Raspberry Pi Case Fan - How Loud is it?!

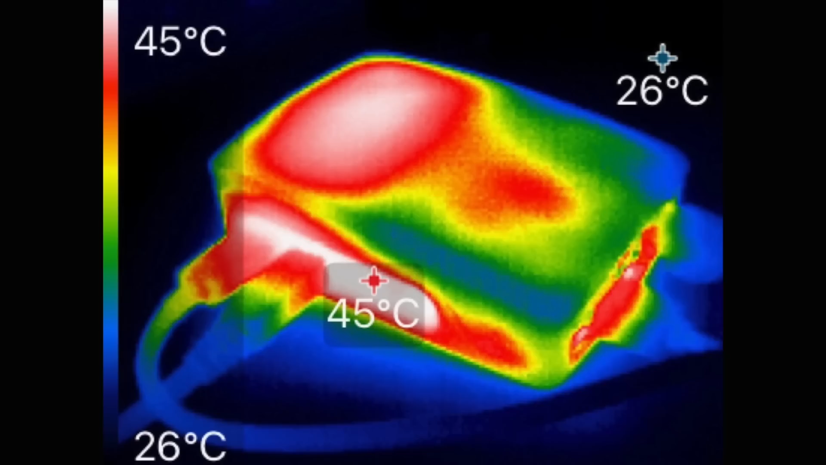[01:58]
On screen: scale top 45°C, scale bottom 26°C
Here's a preview of what it looks like on a thermal camera. You can see it still gets quite warm on the top even with the fan going.